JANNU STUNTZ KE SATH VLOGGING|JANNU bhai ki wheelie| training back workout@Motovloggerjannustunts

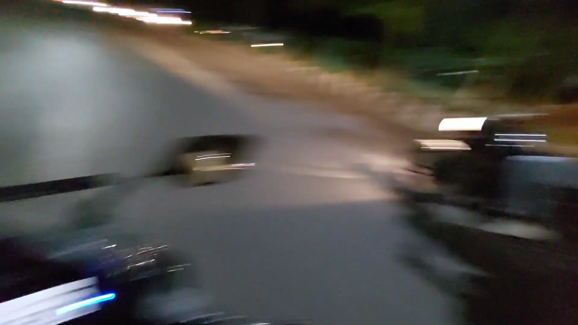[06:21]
तो यहां पर ट्राफिक नहीं है इसलिए अच्छा द्यान से कर रहे हैं ट्राफिक को थोड़ा जाने तो साइड पर फिर हम उठाएंगे वीली फिर से वापिस तो गाइस जाना से फिर से वीली उठाएंगे
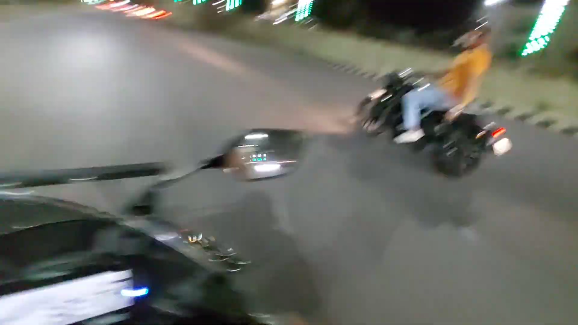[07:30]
कैसे लग रही है विली कमेंट करके बताना ओए क्या बात अचे वाले रियक्शन भी देखने को मिल रहे है यहां पर भाई देख रहे हो बाई यह कह रहे हैं आगे से उठाओ रिक्षा बाई अगे से उठाओ चका उठाओ चका
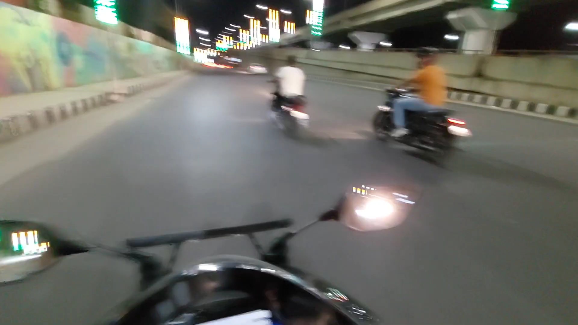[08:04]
पाई देखो यह बोर रहे हैं वीर उठाने के लिए बोर रहे हैं सबीजे को चेक करो उठाओ ना यार चका तो बहुत देए देखो क्या वात है रिक्षिन देख रहे हो गाईस बहुत ही जबरदस्त ओई
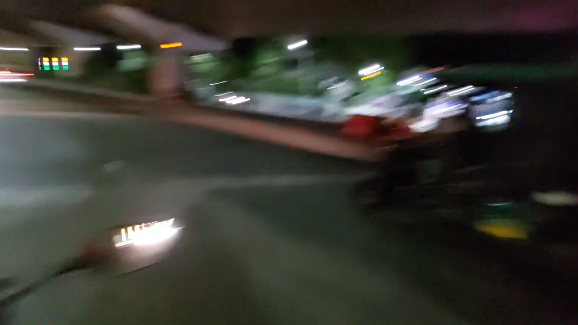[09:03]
बाई मेरे पिछे बढ़के बोरे विली बनाओ विली मारो यह देखो भाई को विली पसंद आ गई